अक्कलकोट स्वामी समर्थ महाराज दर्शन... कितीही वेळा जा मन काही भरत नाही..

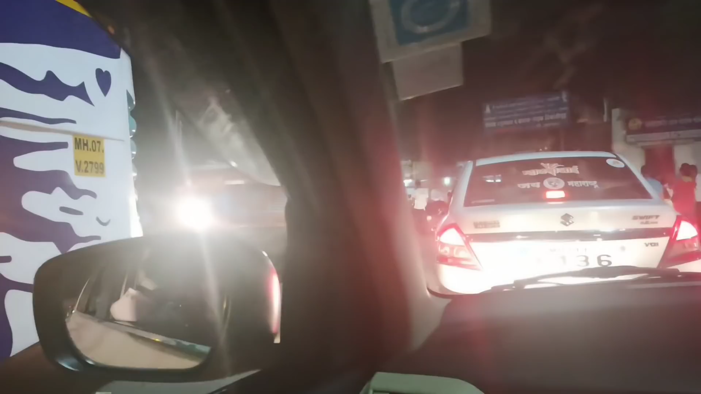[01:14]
अक्कलकोटमध्ये प्रवेश केलेला आहे. गर्दी बघू शकता, भरपूर गर्दी आहे. पण आमची रूम नेहमीची ठरलेली असते, त्यामुळं रूमची काही हे नाही आहे.
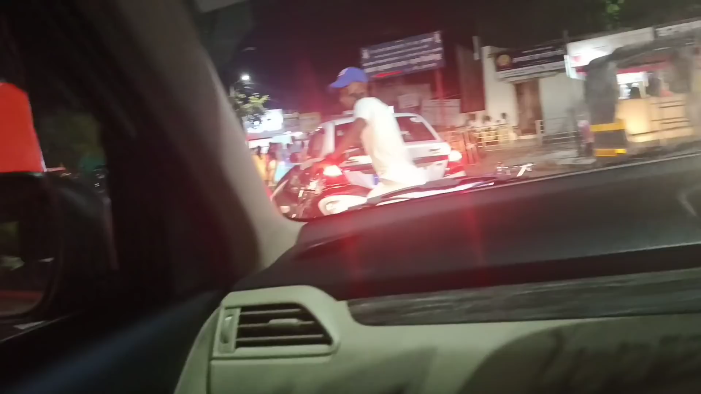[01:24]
आणि यावेळेस खरं तर मुक्कामी येणार नव्हतो, पण नाही तसं जावत. सकाळी येऊन व्यवस्थित दर्शन घेऊन गेल्याशिवाय बरं नाही वाटत, म्हणून मुक्कामीच आलेलो आहोत.
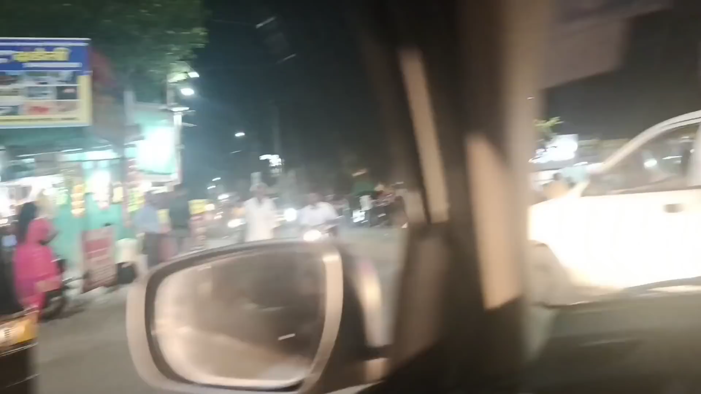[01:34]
आणि गर्दी बघा, आता वाजलेले आहेत रात्रीचे 9, तरी पण गर्दी आहे. आता बघूया, दर्शन घेते मग तुम्हाला भेटते.